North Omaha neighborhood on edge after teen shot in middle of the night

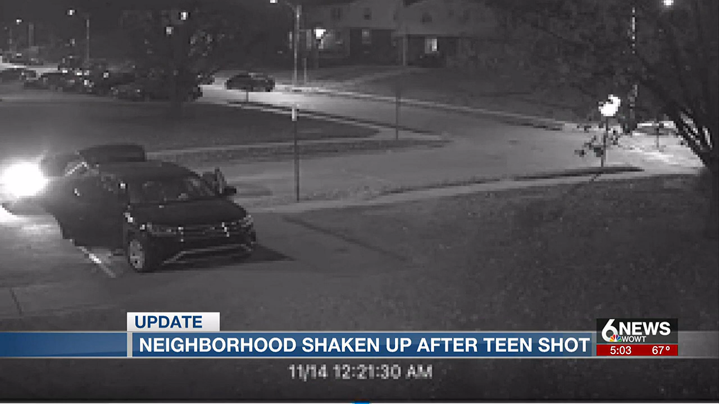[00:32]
Back in November, there's like maybe five, six teenagers walking around like they own the street stealing from my car. They actually broke into my car back in November and stuff. Early this morning, things got more serious in Angelina's neighborhood. A teenager was shot on the street.